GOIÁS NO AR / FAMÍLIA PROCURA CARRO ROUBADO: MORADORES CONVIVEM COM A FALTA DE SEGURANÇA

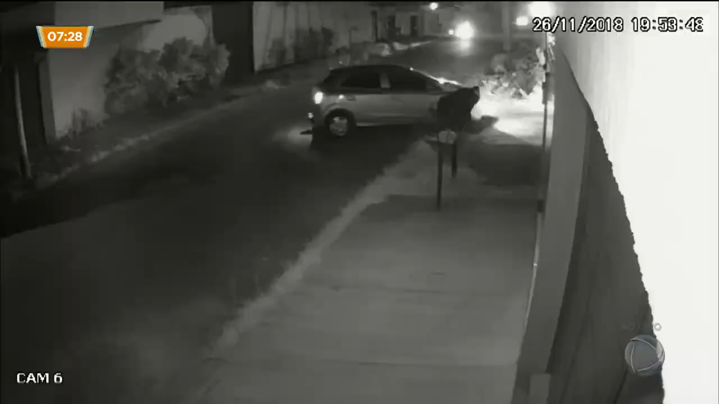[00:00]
As imagens de câmeras de segurança mostram quando o casal chega em casa por volta de 8 horas da noite. Ao mesmo tempo que entram pela garagem, um carro se aproxima.
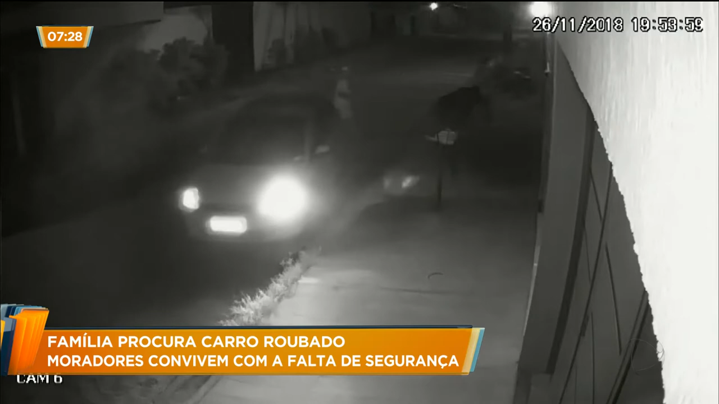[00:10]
Dois homens descem e vão em direção ao portão. Entram na casa e poucos minutos depois saem e vão embora com o veículo da família. Estava de cabeça baixa, empurrando o portão.